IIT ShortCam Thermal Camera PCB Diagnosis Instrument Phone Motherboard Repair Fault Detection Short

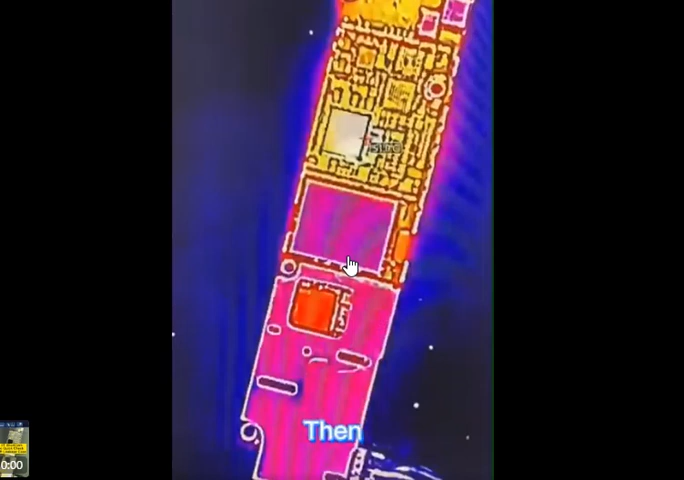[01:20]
all right so that is how powerful is this IIT from is and from there you can now start